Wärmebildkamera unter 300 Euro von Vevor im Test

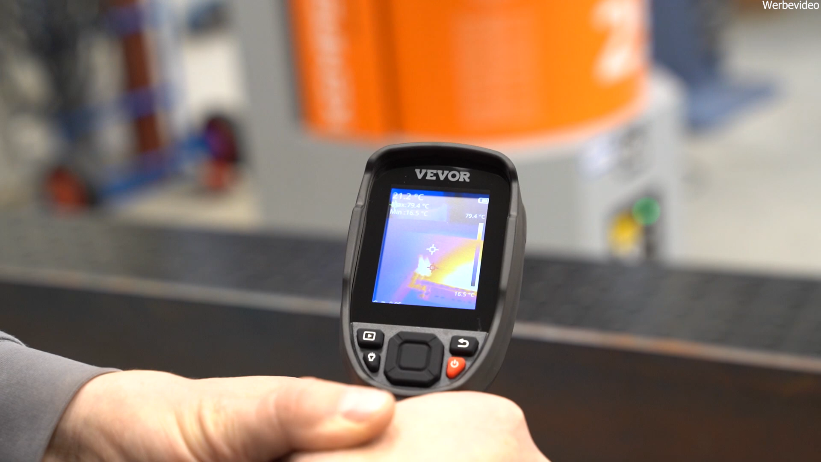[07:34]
Da kannst du genau sehen, was los ist und hier geht die Show ab.
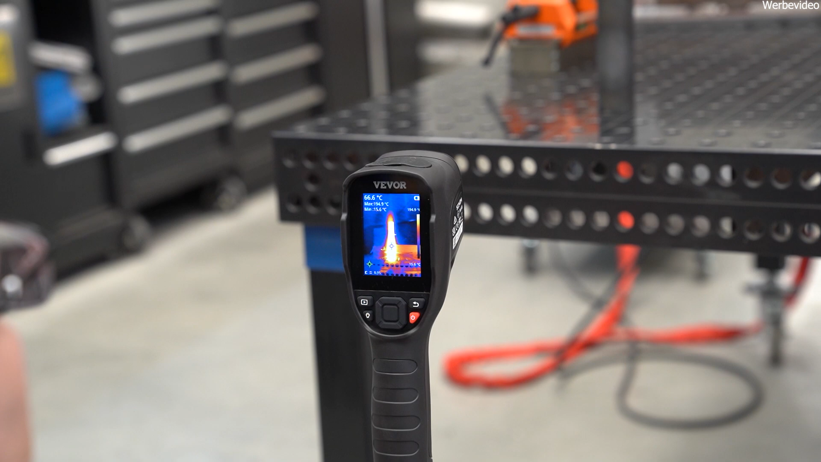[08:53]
On screen: spot 66.6°C
Das ist auch interessant. Wie Stahl die Wärme hält.
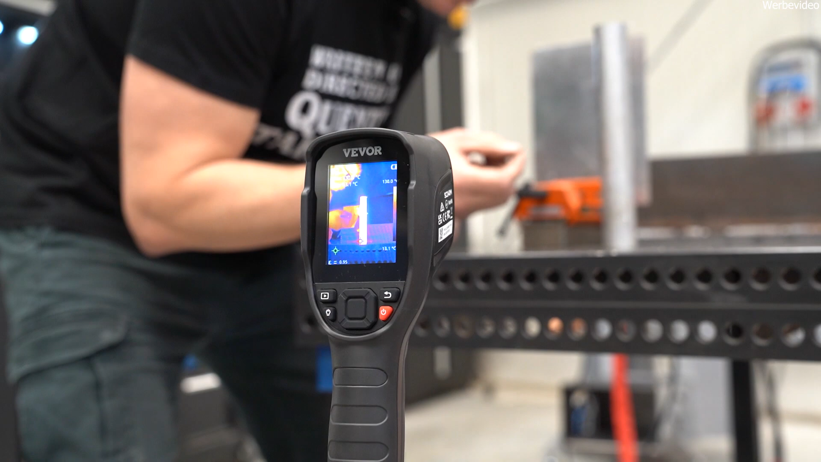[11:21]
Deswegen sind die auch ganz klar kühler aus Aluminium, weil die das mit der Wärme viel besser geregelt bekommen. Das verteilt sich einfach besser. Guck mal, wie schnell das hier auf Temperatur schon ist, punktuell gesehen. Guck mal, hier glüht es schon. Und hier oben ist noch gar nichts los.